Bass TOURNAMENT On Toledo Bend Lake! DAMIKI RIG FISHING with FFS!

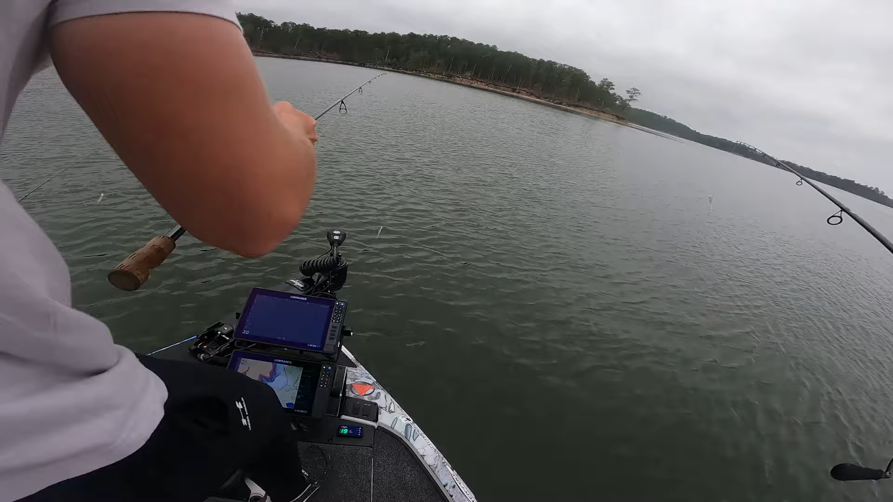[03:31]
giving it a hard time already oh look at us they call me loon where they at boy we're gonna find these where they at oh i'm like a bird dog right now you're freezing i'm good actually it was colder on the run you're just a chatter oh wait what was that what was that is that just a glitch just a just an active target glitch oh there you what there he was that